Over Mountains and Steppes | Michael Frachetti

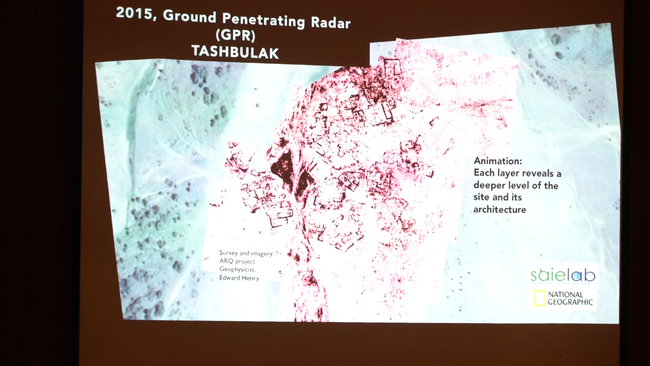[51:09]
Oh, I should have mentioned in the last slide, oh, I took it out, sorry. Here's the different zones.